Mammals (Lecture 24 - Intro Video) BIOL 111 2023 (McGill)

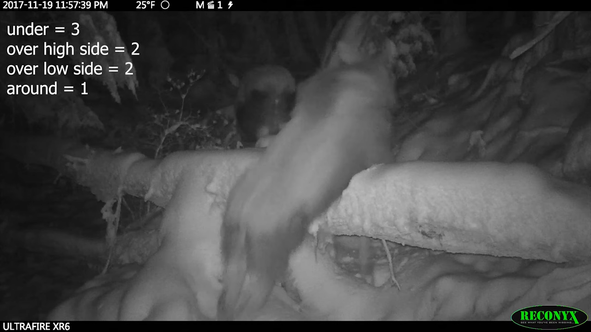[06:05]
So this is nighttime, you notice.
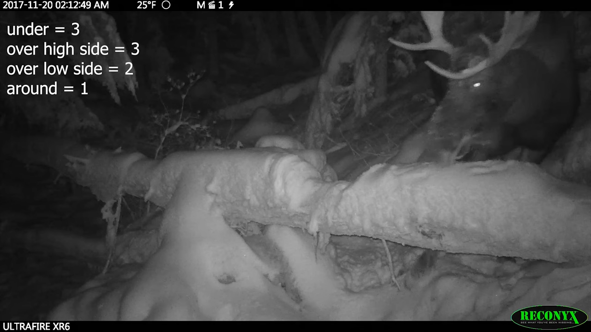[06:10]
This is 2 a.m. So basically it's pitch black.
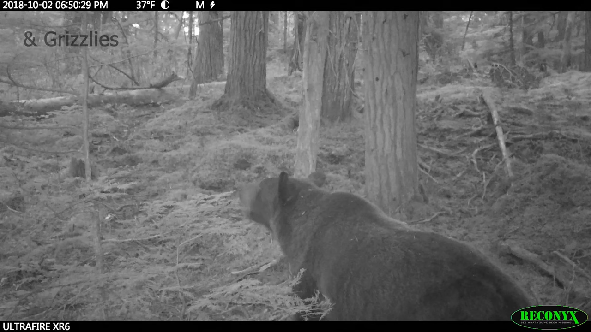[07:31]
Every moose pretty much smells this.
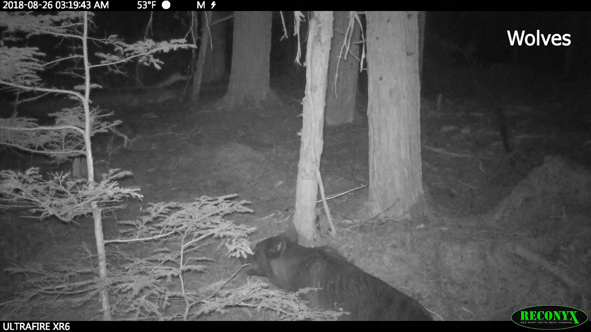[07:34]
We see wolves peeing and smelling and rolling in this area. But we also see other animals, including lynx.
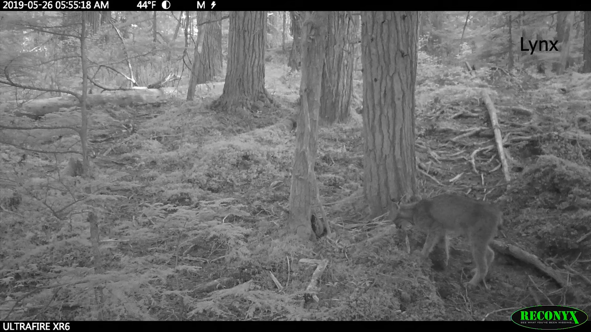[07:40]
So multiple species, multiple individuals over many years are using just this little sprig of conifer right here, a little hemlock.
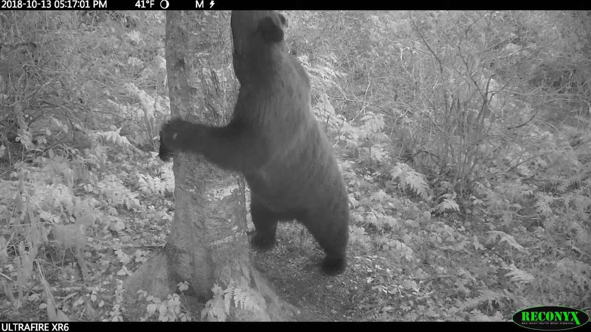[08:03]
But what they will often do is have particular trees in which they will repeatedly rub on. These then become marking signposts for other bears, maybe a place to scratch an itch,
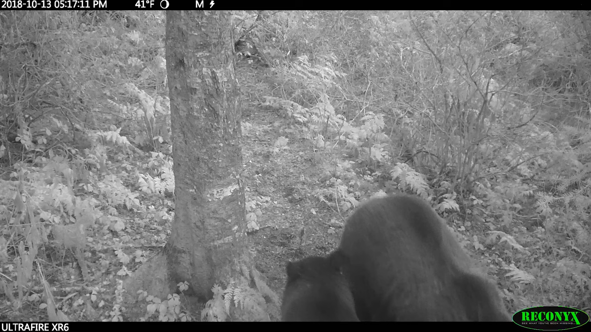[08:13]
a way to get rid of some fur that you want to shed in the spring. And so you will see bears rubbing up and down on these. It's another really cool example of a bear tree.
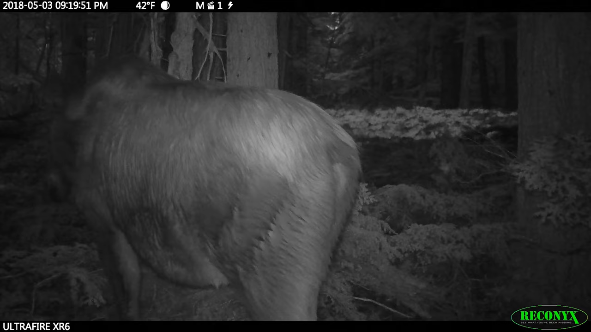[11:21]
So I think that that moose made it through the year and I also saw it this year.